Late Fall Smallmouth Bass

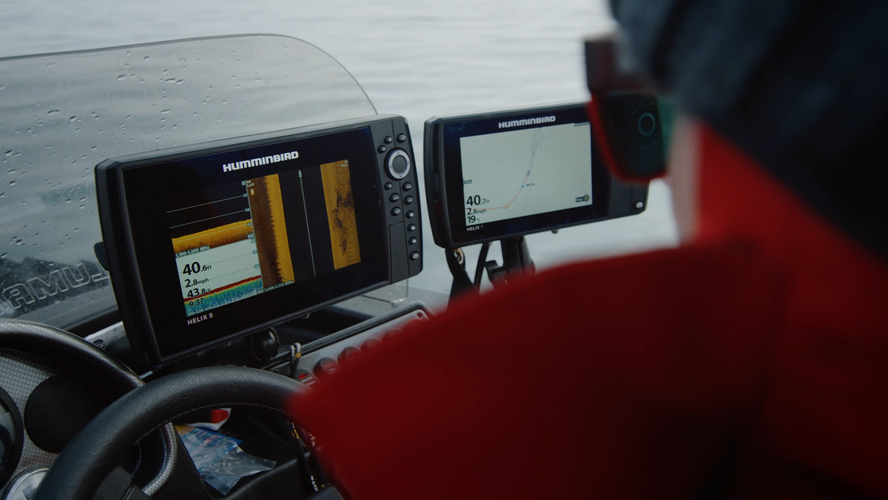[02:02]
and now I'm going to use my graphs to look around, see what I can find on these waypoints.
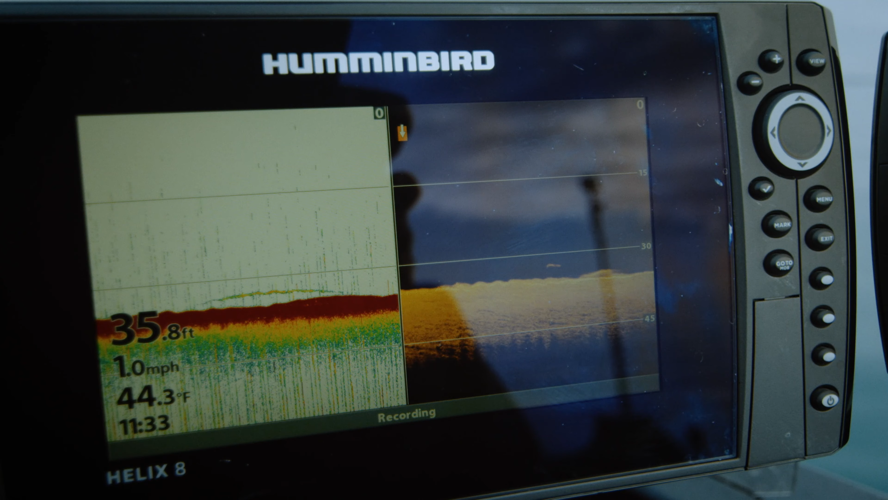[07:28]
On screen: depth 35.8 ft, water 44.3°F, speed 1.0 mph
Suspended fish. Fish. This is a fighter, man, that's for sure. Still haven't seen it yet.